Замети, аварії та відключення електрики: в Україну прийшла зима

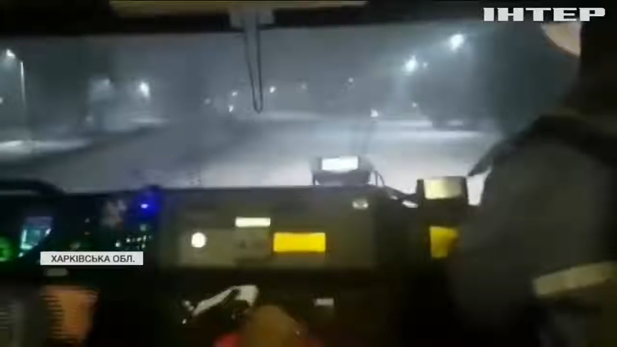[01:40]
І півметрові замети на дорогах, і рятувальники, яким довелося рятувати медиків.